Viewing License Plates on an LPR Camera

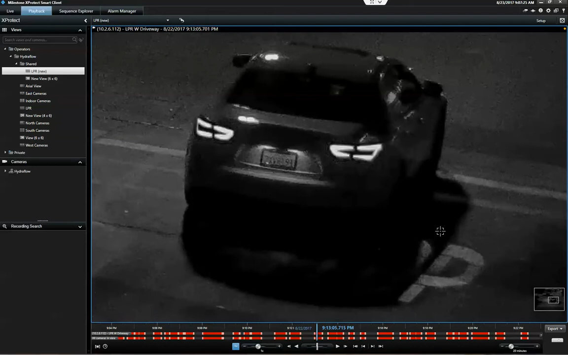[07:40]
So, at night time, I think it's kind of grainy. I think it could be better at night time. Maybe try to increase the digital noise reduction. Go back.
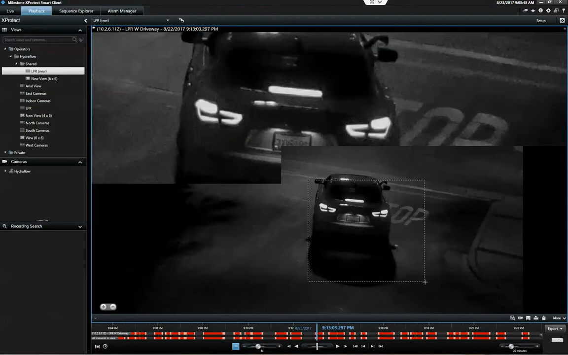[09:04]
So, yeah. It's still kind of grainy, even on a closer image.
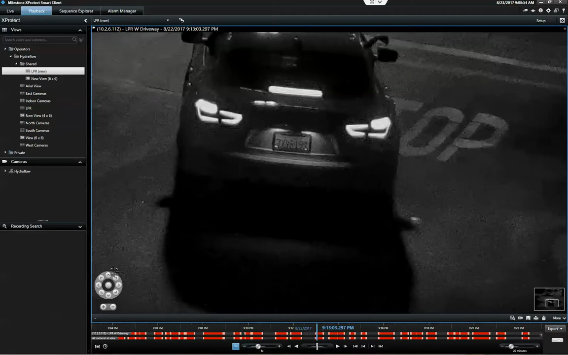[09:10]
So, digital noise reduction should help with that.
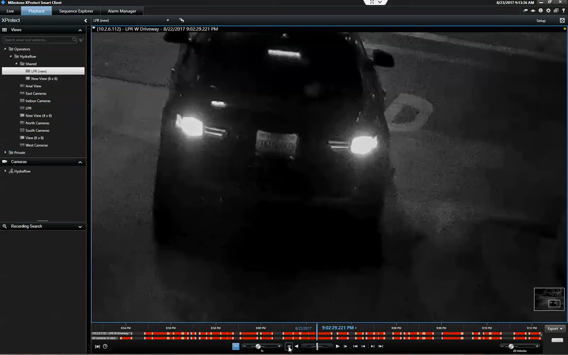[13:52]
So, we will have to adjust the nighttime mode to increase the DNR. This is a really grainy image.
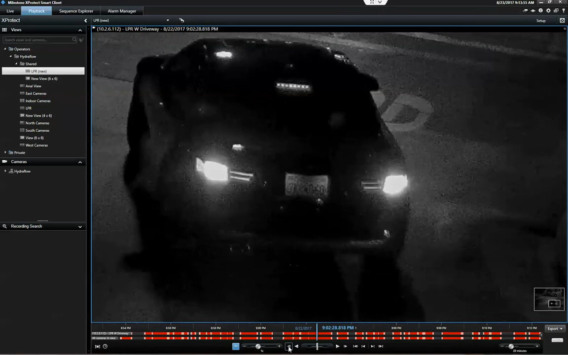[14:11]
This is a really grainy image. It is a really grainy image. Now, moving on to the other side is a bit easier. You